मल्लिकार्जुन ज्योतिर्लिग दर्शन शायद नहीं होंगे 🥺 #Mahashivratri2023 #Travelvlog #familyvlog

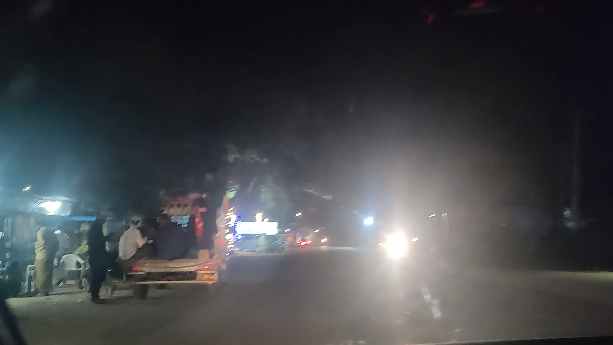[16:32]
ये जनरली 6 बजे के बाद, 6:30 के बाद ये रास्ता बंद हो जाता है, बट अभी ये रास्ता खुला है ड्यू टू महाशिवरात्रि, और यहाँ से लोग पैदल जा रहे हैं। देखो लोग पैदल जा रहे हैं गाइस, यू कैन सी हियर।
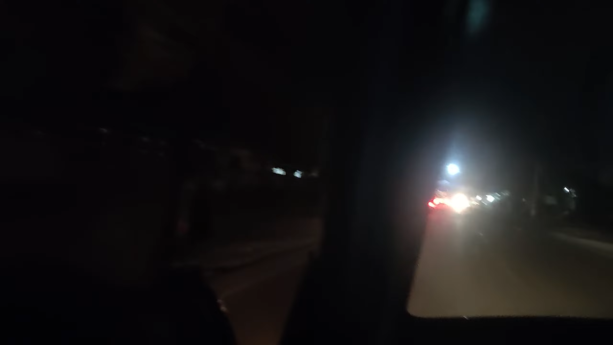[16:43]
सो ऐसा पाई लोग जाते हैं यहाँ से बाय वॉक, और यहाँ से श्रीशैलम किलोमीटर लिखा नहीं है बट लगभग ये 80 किलोमीटर का डिस्टेंस है, 80 या 75 किलोमीटर अप्रॉक्सीमेटली। यहाँ से सीधा अपने को निकलना है अभी श्रीशैलम की तरफ।
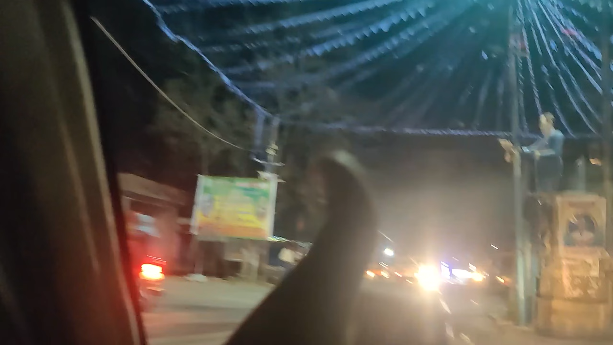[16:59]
सो अभी डायरेक्टली श्रीशैलम मिलते हैं, बाय बाय।
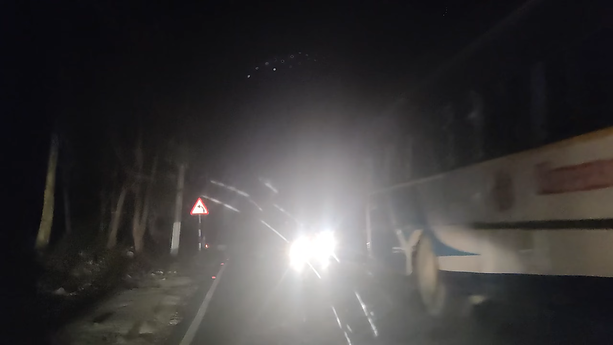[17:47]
बट हाँ, अगर अपन यहाँ पे सुबह आते या फिर दोपहर में आते तो बात ही अलग होती, सिचुएशन वुड बी डिफरेंट, तभी आपको ये नज़ारे देखने का मौका मिलता और अच्छे से मैं भी दिखा पाता आपको। बट अभी ये अंधेरे की वजह से मैं आपको प्रॉपर दिखा नहीं पा रहा हूँ,
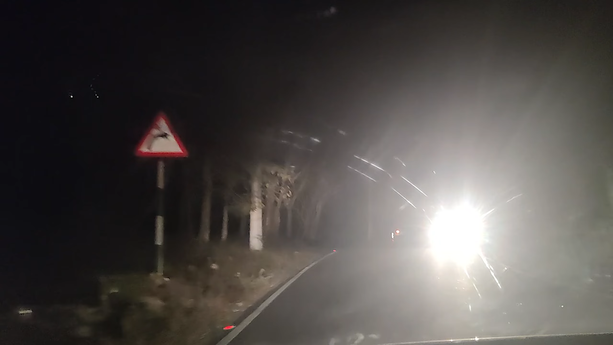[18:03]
और अभी 9:30 को मंदिर बंद होने वाला है आज। सो अभी 7:30 बजे, अभी और 2 घंटा लगेगा अपने को पहुंचने के लिए वहां पे। तो जैसे पहुंचते वहां पे स्टे करेंगे और उसके बाद फिर सुबह दर्शन लेने का प्लान करेंगे।
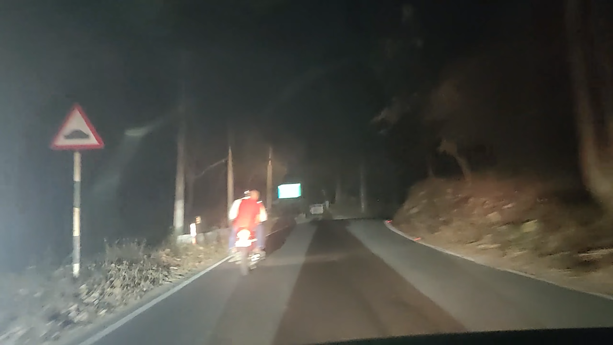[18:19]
यहां पे भी देखो फॉक्स, फॉक्स देख सकते हो गाइस, नोटिसेस।
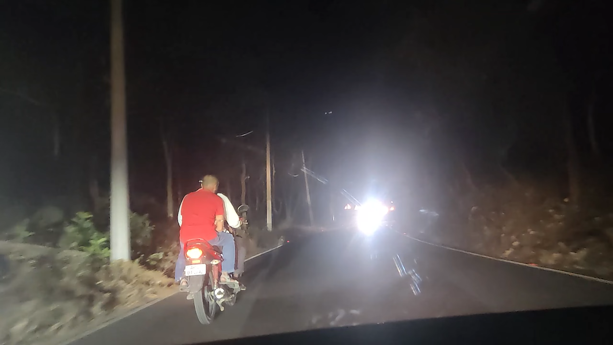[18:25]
तो ऐसे सब चीजें हैं यहाँ पे,